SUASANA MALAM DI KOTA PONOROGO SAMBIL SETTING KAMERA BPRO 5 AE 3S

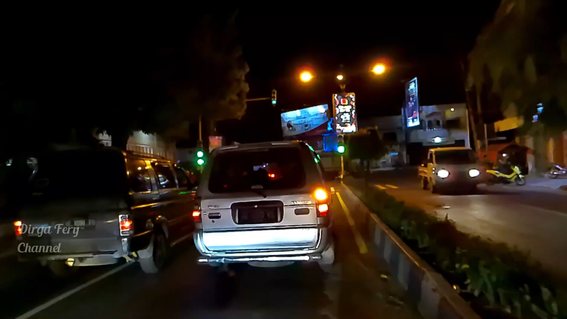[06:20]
kalau belok kiri kita belok kanan ya menuju ke jalan Purwantoro Sumarja
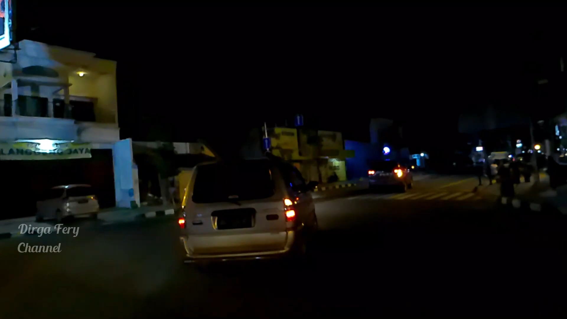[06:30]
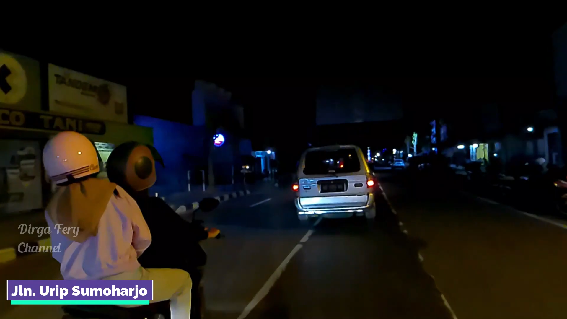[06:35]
untuk di jalan Purwantoro ini penerangan jalannya masih belum sebanyak
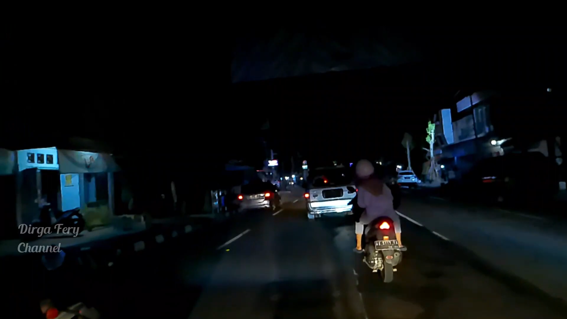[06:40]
di jalan Cokro Ampinoto penerangan jalan masih seperti ini
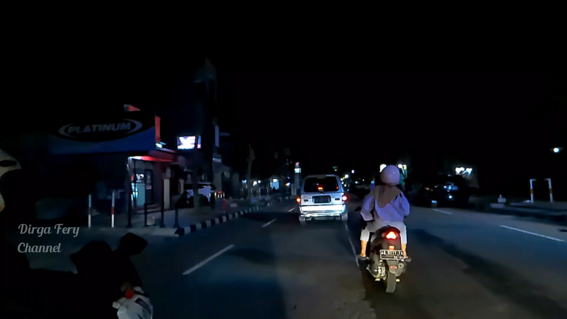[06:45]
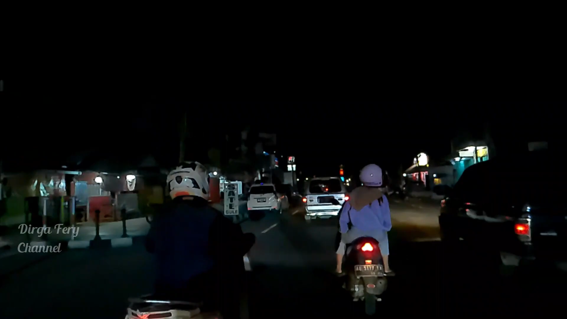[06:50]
ini sangat lolat ya apakah nanti hasilnya jelas pada
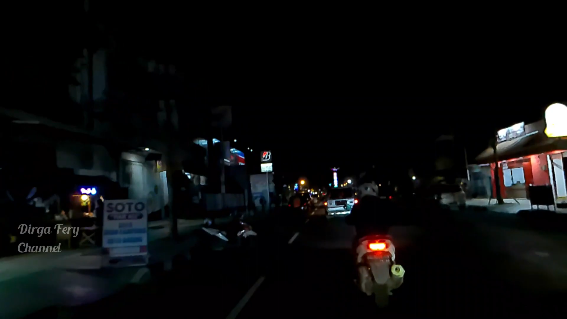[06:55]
malam hari ini kita coba lihat nanti
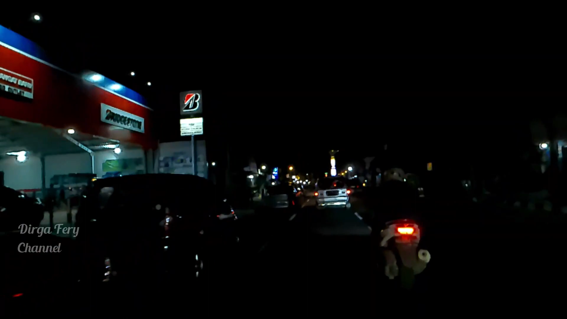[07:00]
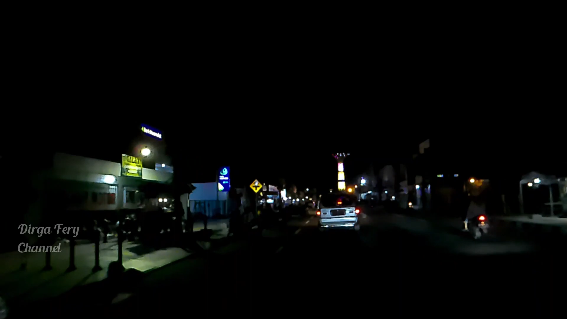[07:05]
di jalan di jalan Purwantoro Jumarja ini untuk lampu merahnya juga ada dua ya teman-teman di depan itu lampu merah kita pelan-pelan sambil menikmati suasana malam malam minggu teman-teman sekarang pantasan jalan lalun rame apa saja cara
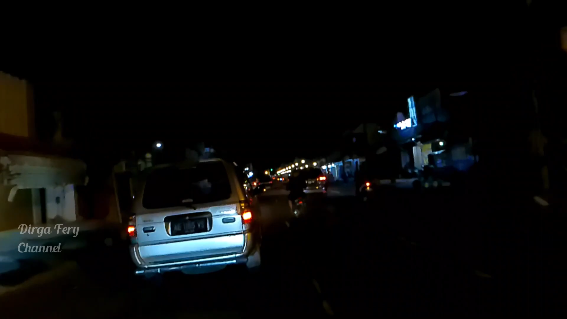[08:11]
oke ini jalannya agak bergelombang ya apakah nanti hasil videonya juga bergelombang atau tidak
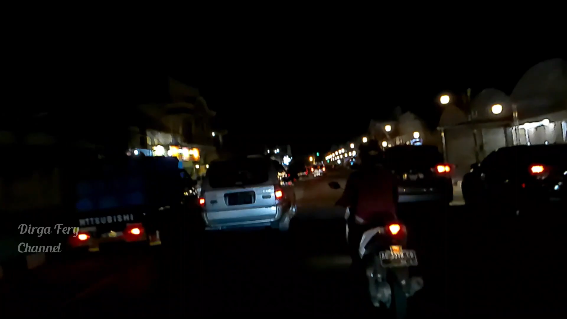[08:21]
kemungkinan tidak soalnya ini esnya sudah saya aktifkan
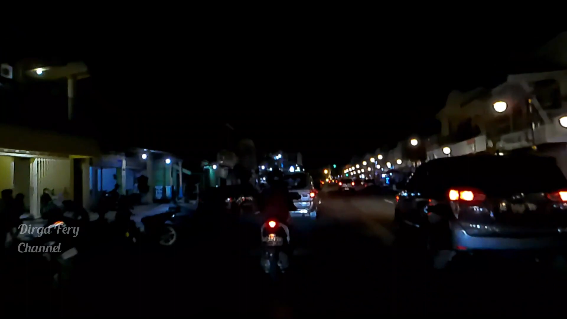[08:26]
atau image stabilizer teman-teman oke di depan itu yaitu perempatan pasar legi ponorogo
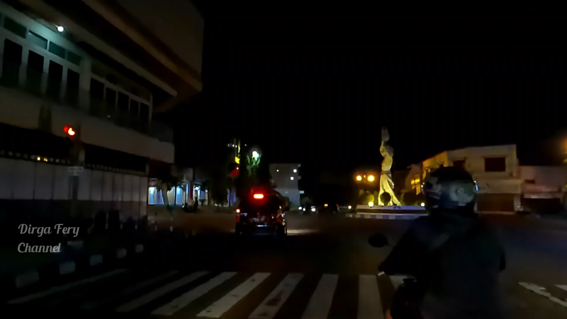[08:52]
videonya nanti saya akhiri di depan situ ya di depan pasar di ponorogo dan
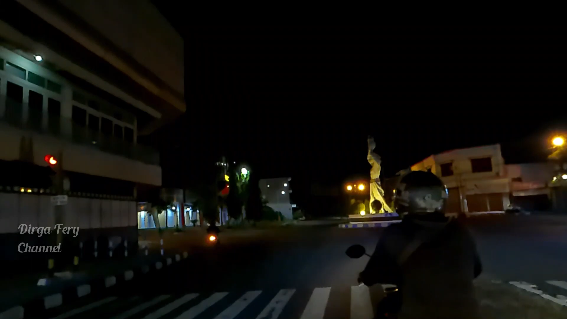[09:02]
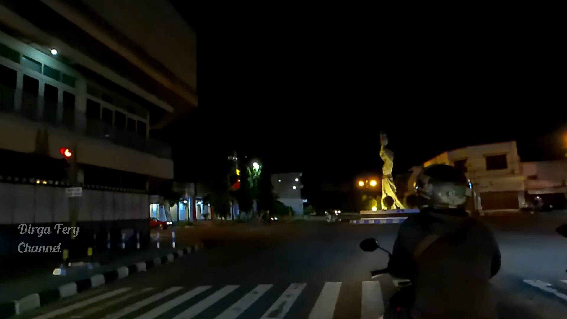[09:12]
pasar lagi ponorogo seperti ini ya rame lancar